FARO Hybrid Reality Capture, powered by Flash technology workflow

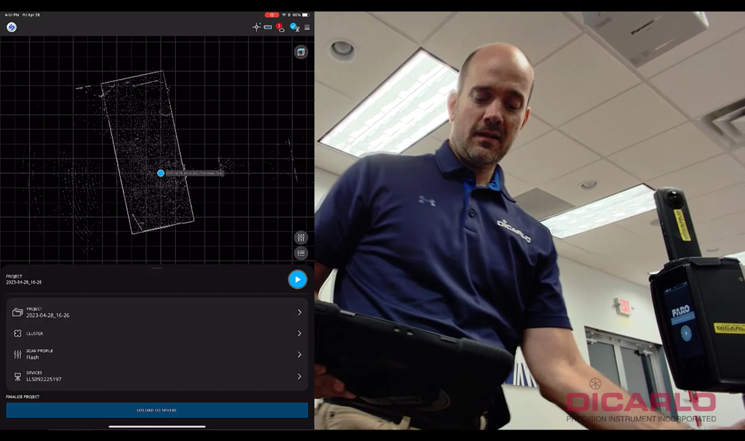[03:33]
and just place my scanner and a new position where I want to create
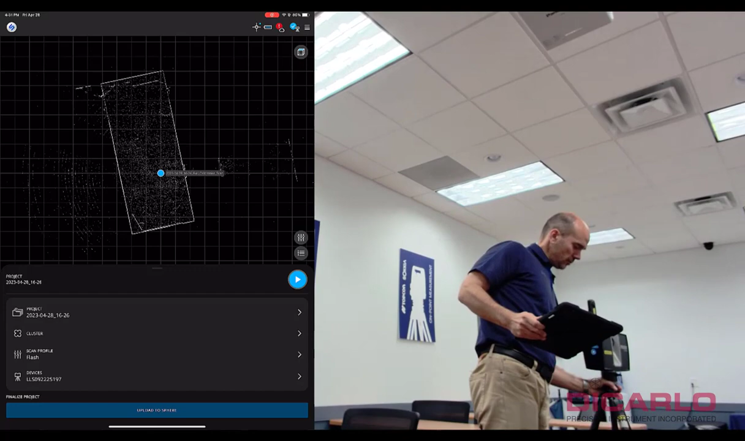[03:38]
another scanner I already selected the flash profile there so I'll just hit play
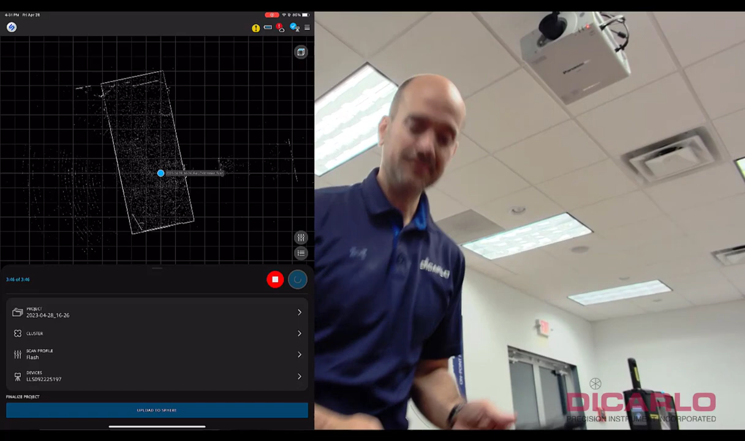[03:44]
and what it'll do is you'll see it'll fire up the scanner and record in 28 seconds both the imagery and the actual scan
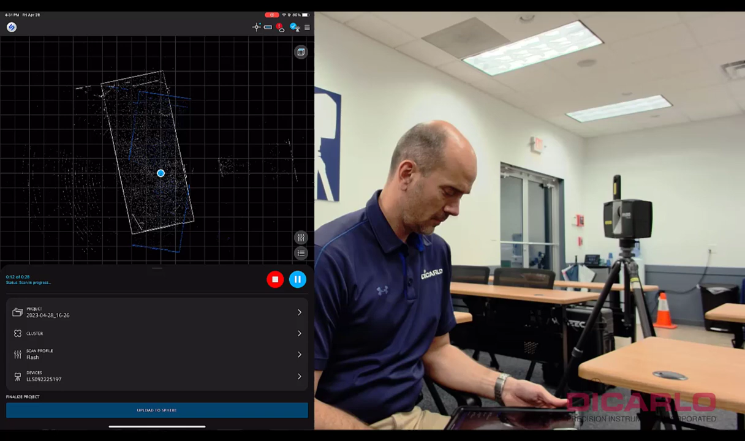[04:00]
you can see in the app it's actually building the outline and it'll register them together all right scan number essentially two is finished
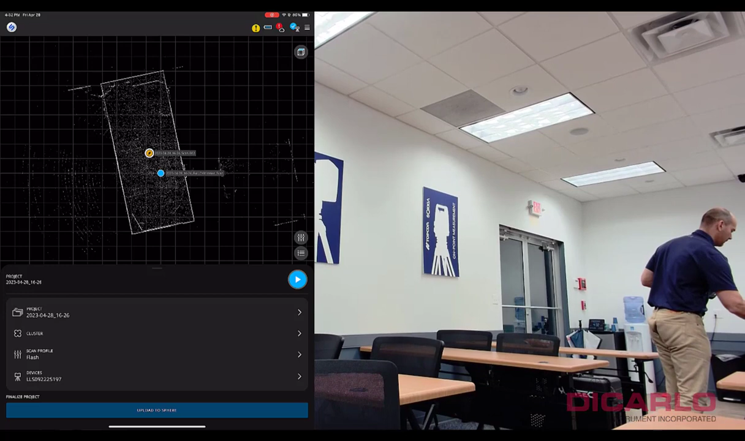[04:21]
pick it up and we'll move it to a new location here again hit just the play button on the app and wait for the scan to be done so it's in the corner over there
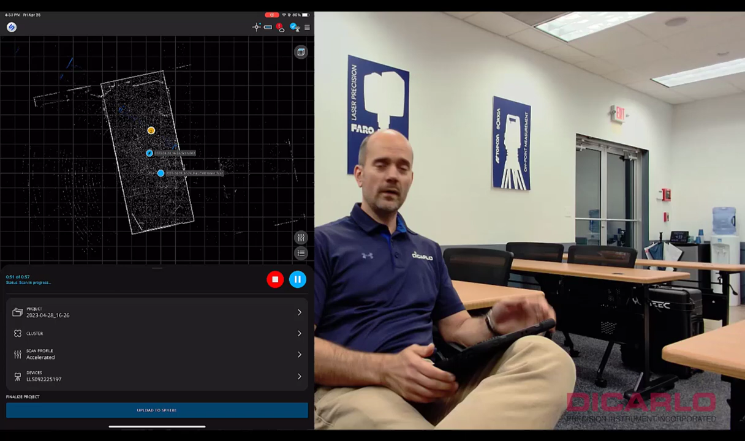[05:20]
so mixing and matching settings is not a big deal at all it's about overlapping data and if you have enough overlapping